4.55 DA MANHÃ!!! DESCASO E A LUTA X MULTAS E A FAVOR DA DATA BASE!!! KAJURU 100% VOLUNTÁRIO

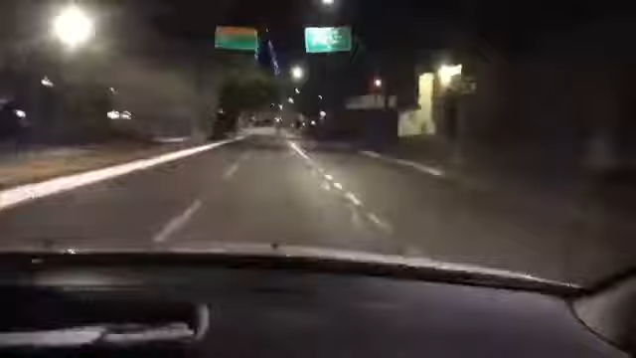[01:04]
Porque ontem fizemos uma reportagem com fotos exclusivas do estado deplorável do viaduto da Avenida 85.
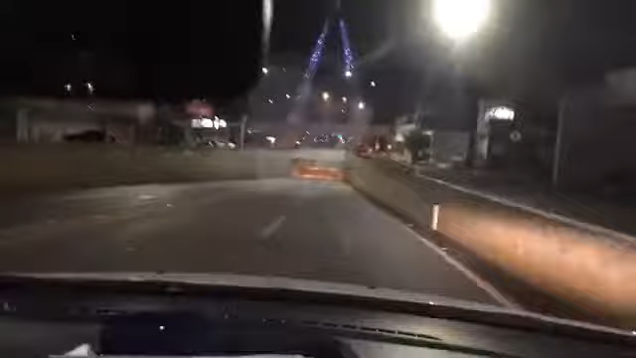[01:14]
Está indo agora, neste momento, o Alexandre aqui está passando, senhoras e senhores goianenses em especial, veja a situação. Vai falando, Alexandre, vai ajudando o Cajuru aqui pela minha visão. Do lado esquerdo aqui mesmo, está caindo os pedaços.